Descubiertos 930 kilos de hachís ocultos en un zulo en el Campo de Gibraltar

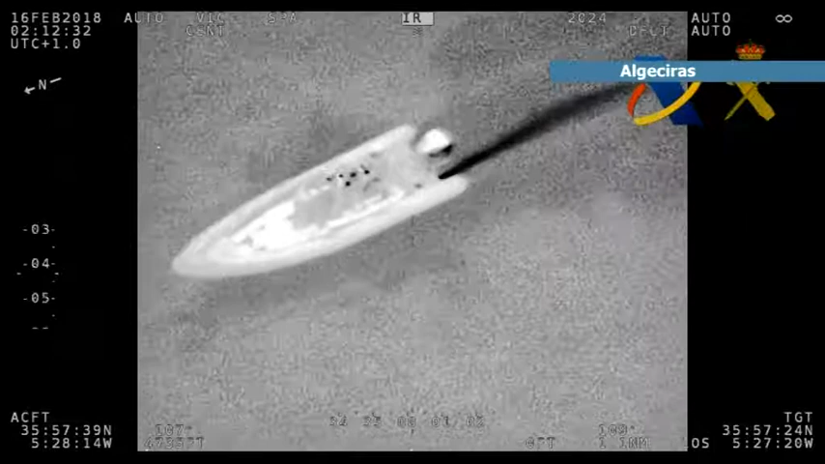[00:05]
de hachís en la madrugada del pasado 16 de febrero.
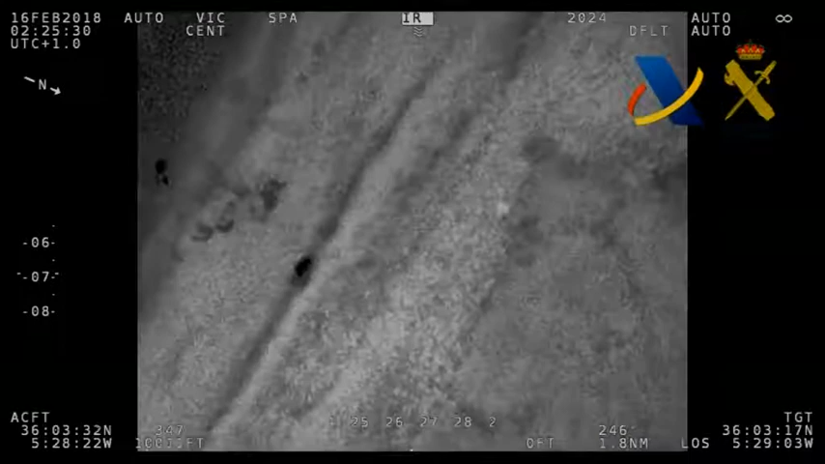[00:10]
La droga estaba oculta en un zulo en una playa de la zona del Tormo, en la comarca del campo de Gibraltar.
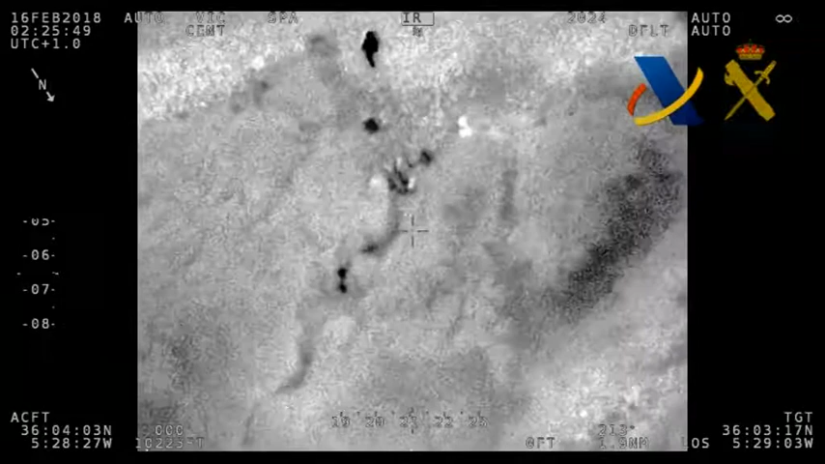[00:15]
El operativo se inició cuando medios aeronavales de la vigilancia aduanera de la Agencia Tributaria detectaron una embarcación
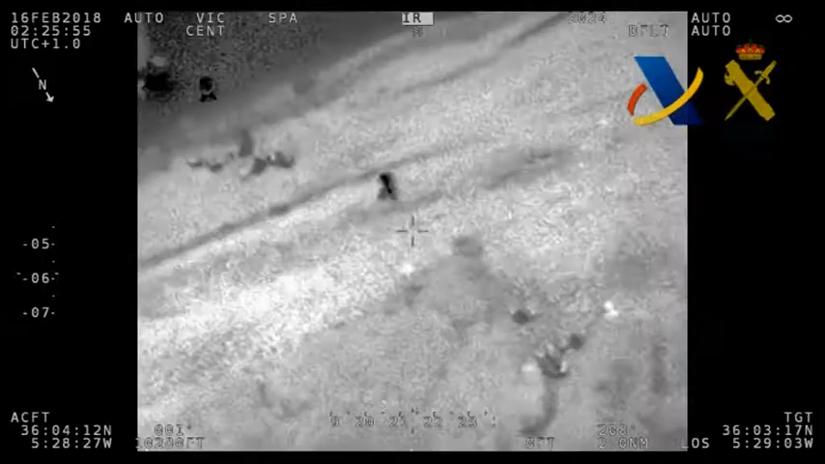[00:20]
semirrígida que se aprestaba a alijar en una playa en la zona del Tormo.